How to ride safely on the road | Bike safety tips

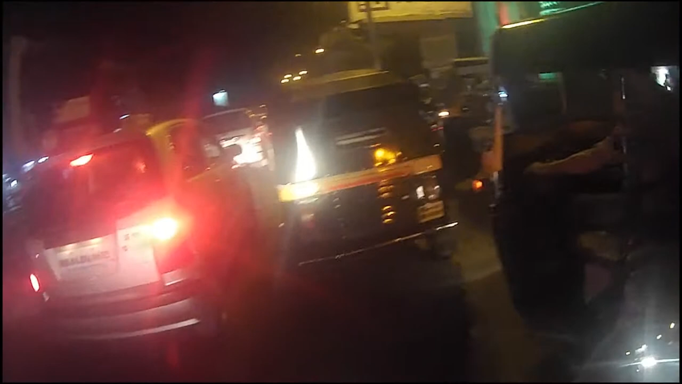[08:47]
that no one is there on the right hand side first of all that is but obvious so just
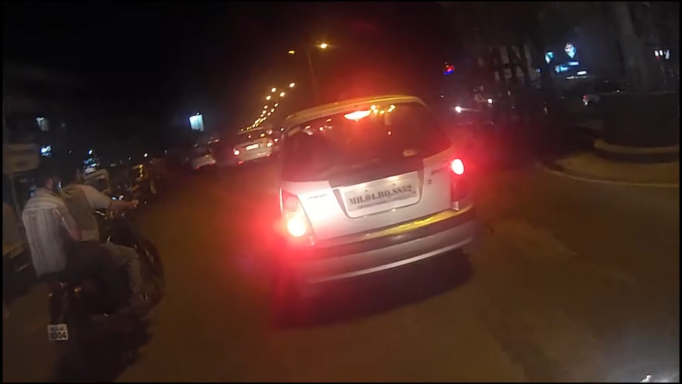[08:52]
just horn try to horn and try to overtake from the right hand side it's not always sensible to overtake from the left hand side and before overtaking always make sure to horn the standard rule is to overtake from the right hand side the most dangerous accidents have taken